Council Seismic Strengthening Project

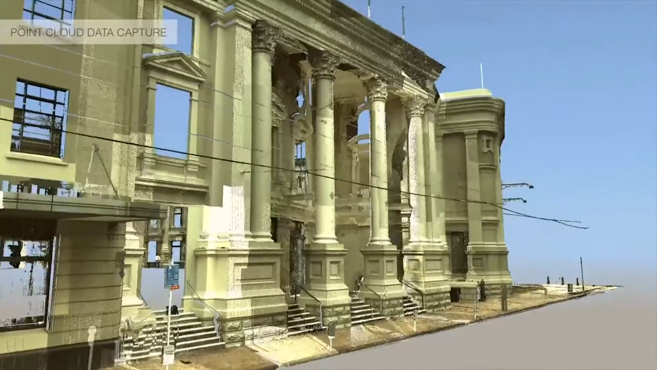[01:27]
As part of the project what we've done is we've undertaken a 3D scanning of both the interior and the exterior of the building.
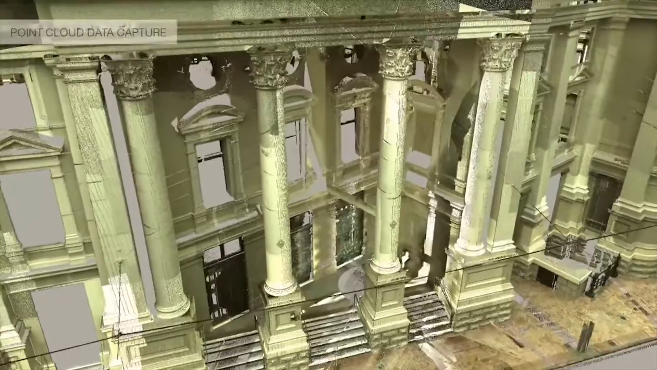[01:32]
This gives us the best snapshot of the current structure that we can get.